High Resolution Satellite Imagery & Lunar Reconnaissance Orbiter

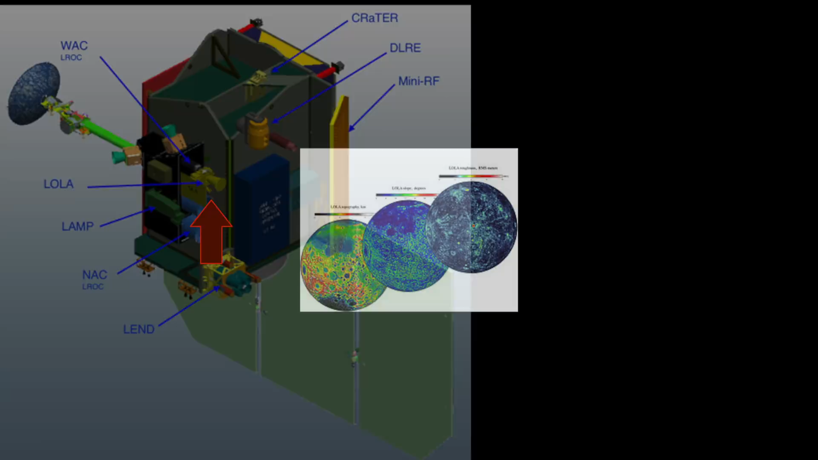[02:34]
The topography, along with maps of the surface, slope values, and the roughness of the topography.